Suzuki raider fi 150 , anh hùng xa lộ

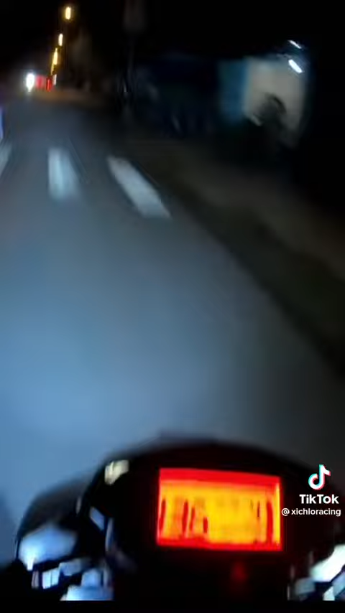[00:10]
cắt côn Dào số một dít ca khoảng nửa dòng nhà tay côn Con thú lao đi với những tiếng phẩm phập phá dọn dịp tim của người lái Chiếc xe lao dút đi trong mặn đêm, phía xa xa chỉ còn lại ánh đèn lê lói Bỗng một âm thanh chát chúa chăng lên,